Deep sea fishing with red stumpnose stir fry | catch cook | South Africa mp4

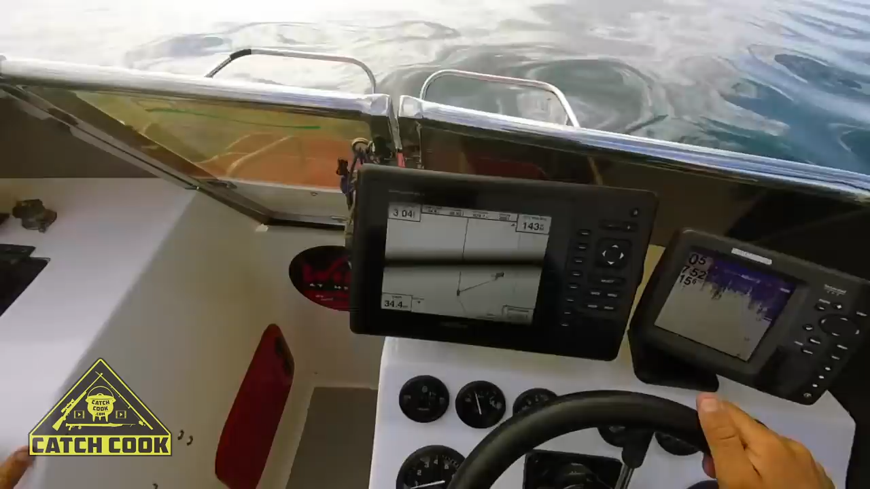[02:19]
So we've just arrived here on the spot, as you can see on the echo sounder here.
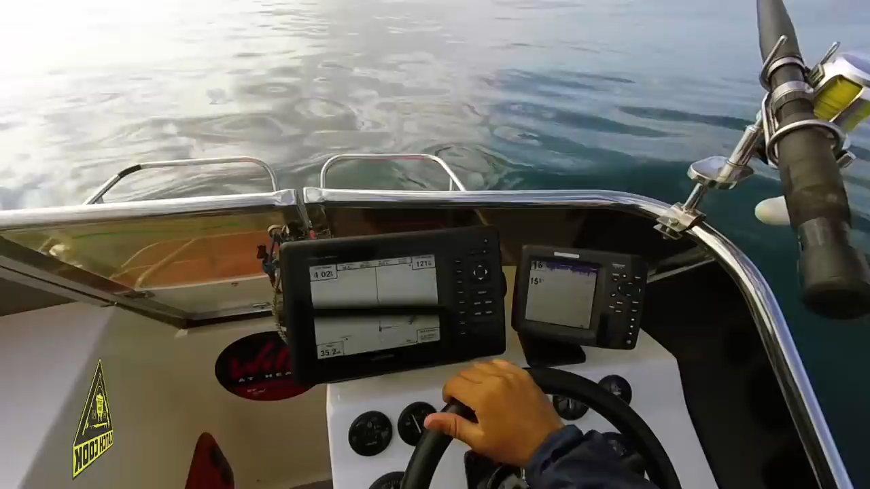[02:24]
Just trying to position us over it for the first drift just to see the direction that we're going to drift in and see the direction of the current.